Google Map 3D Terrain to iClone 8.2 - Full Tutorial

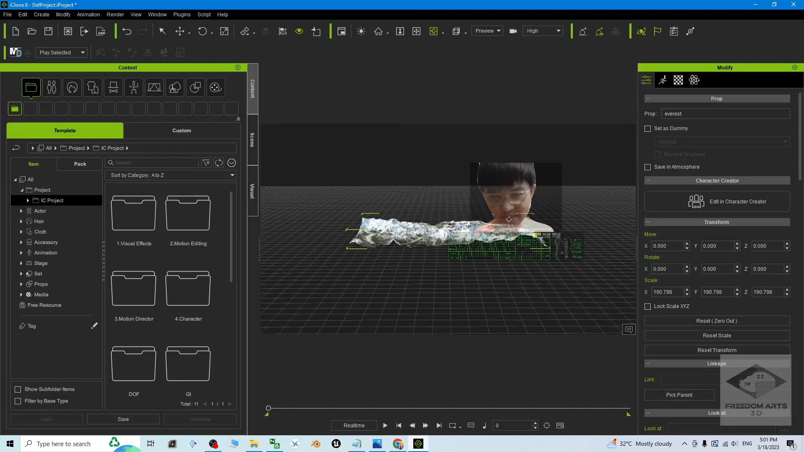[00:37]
like this to make it become a terrain in your iClone 8.
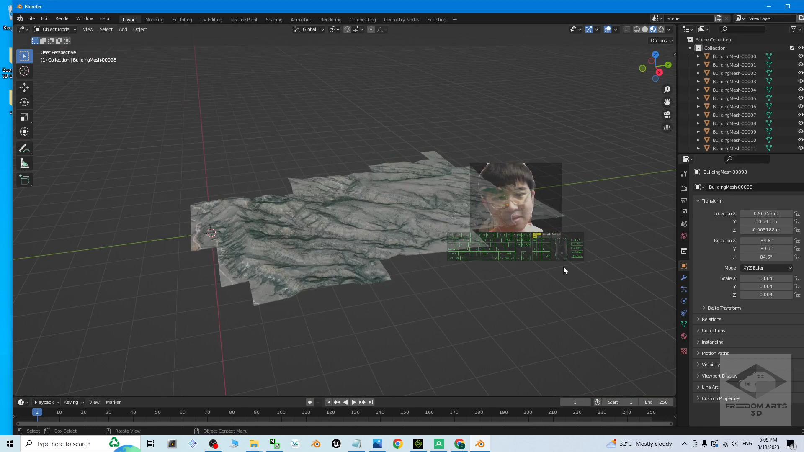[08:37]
Just select everything like this. It is multiple mesh. We are going to combine it. To become one single mesh. Press. Control. J. Then. Now it combined. Become just a single mesh. Next. Click the mesh.
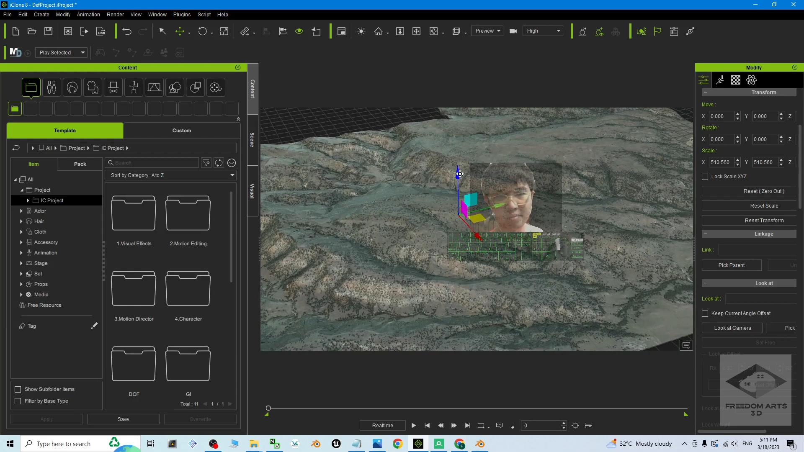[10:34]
Right. Now before you make it become. Before you make it a terrain.
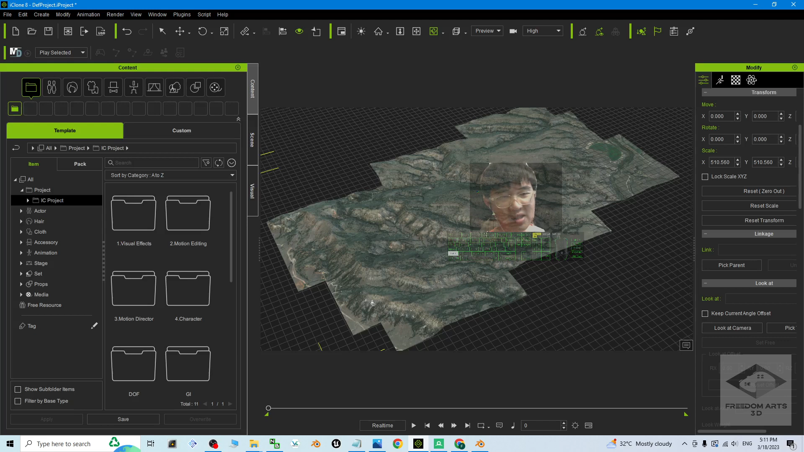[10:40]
You can just make it a prop. Just go to share. Custom. Wait. The prop is here. Custom. Prop. Then. We click save. And save as a prop. Name this as USA 01.
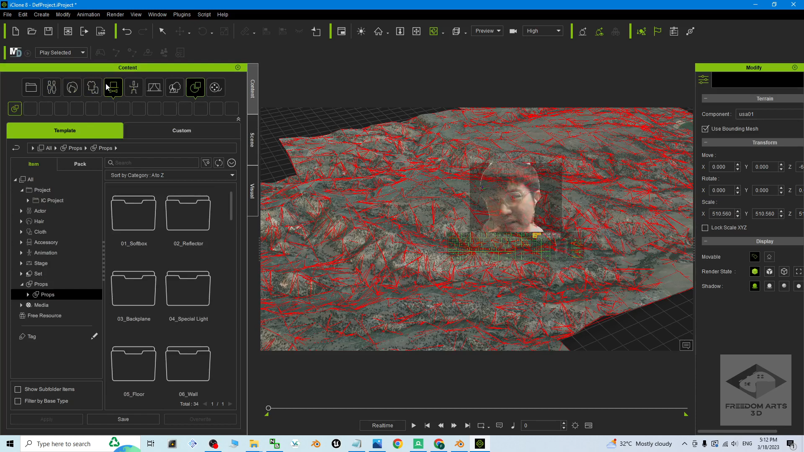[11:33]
Choose an avatar. Just for example. You choose an actor. Actor. Crowd. Then i drag a.
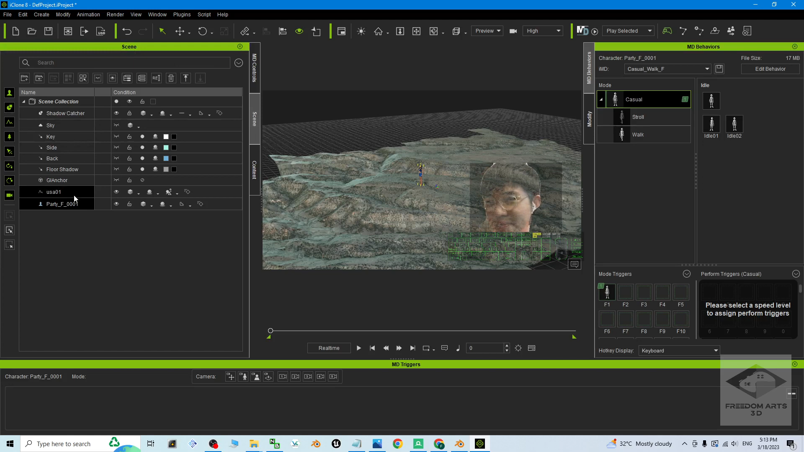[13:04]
USA. Zero one. This is the terrain. You can save it. Go to the custom. Content. Custom. Save it as a terrain. Should be here.
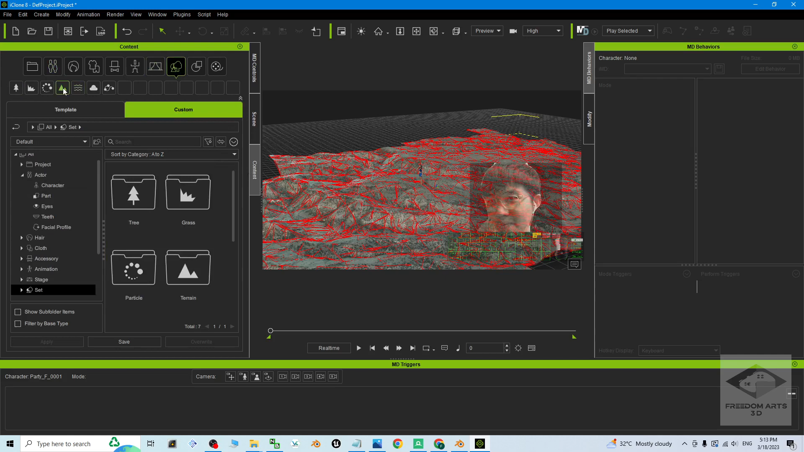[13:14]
Terrain. Then click save. Terrain. USA. Zero one.
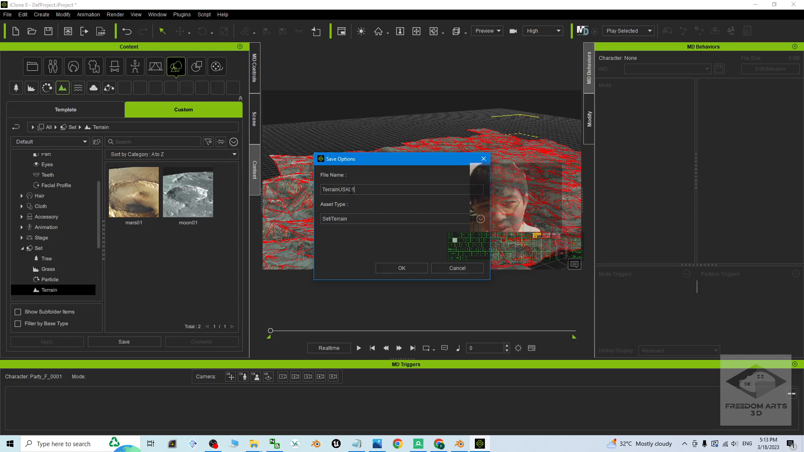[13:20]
Save. Now. It will become a terrain. Next time. You can apply it. As a terrain. Right.
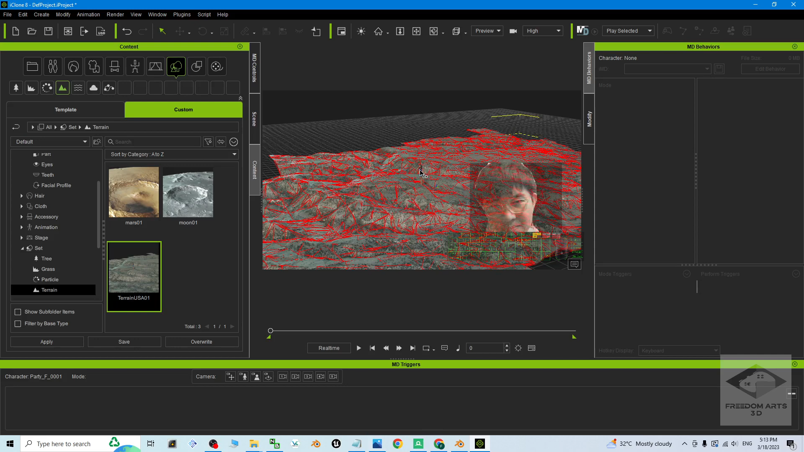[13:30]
All right. That's all for today. About. My tutorial.